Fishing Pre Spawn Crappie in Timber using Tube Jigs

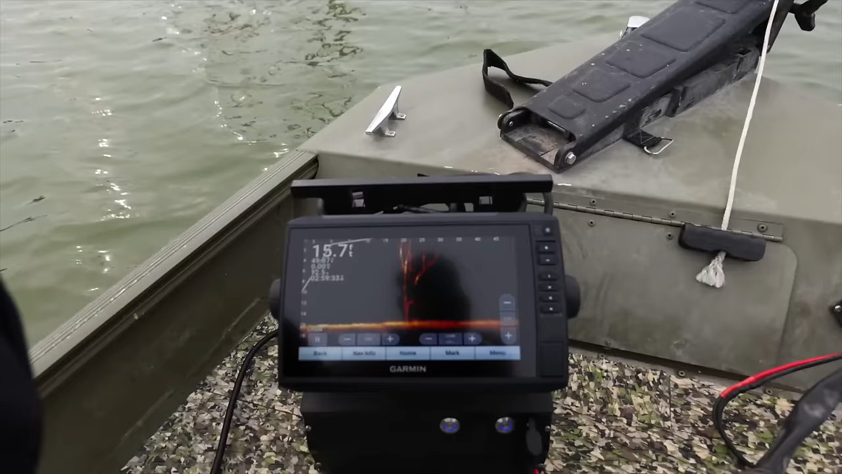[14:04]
looking at the scope here, and then fishing with my right hand.
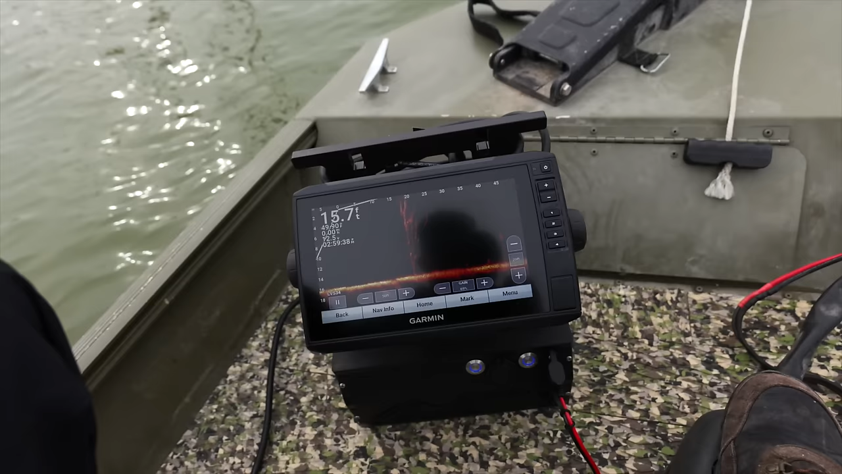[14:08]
And having that long rod, actually, it helps with this.
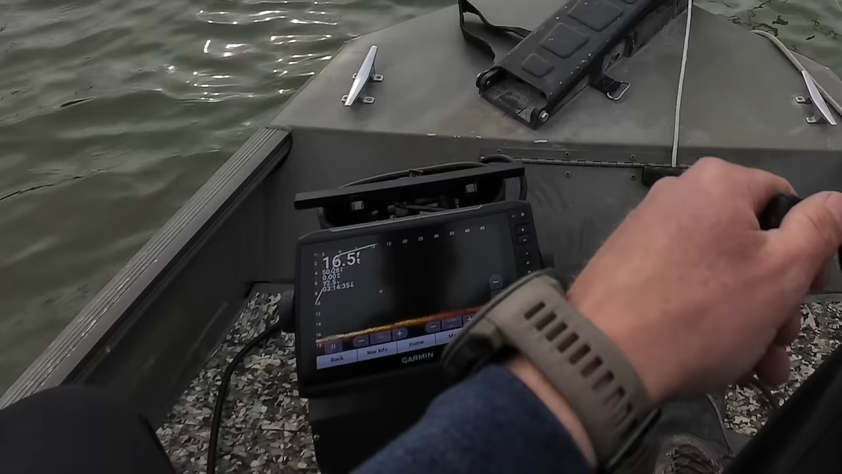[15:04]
Perfect. Oh yeah, fish sees it, wants it.
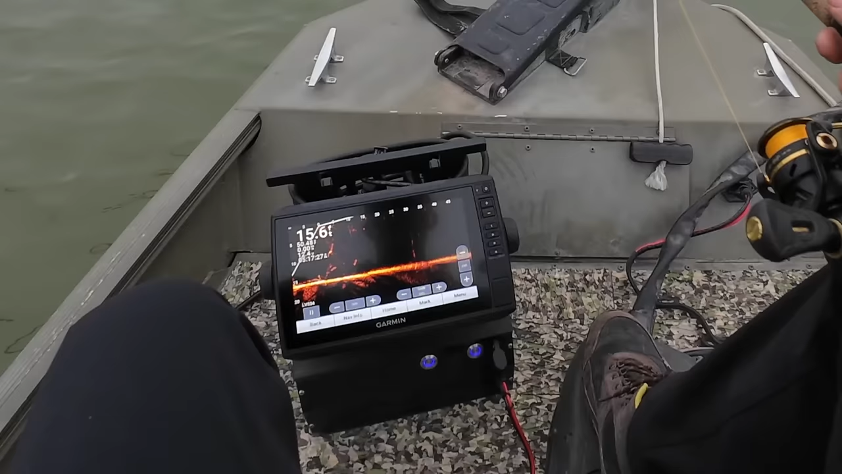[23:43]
Fish is nosing on it. Got him. Oh God, I missed him.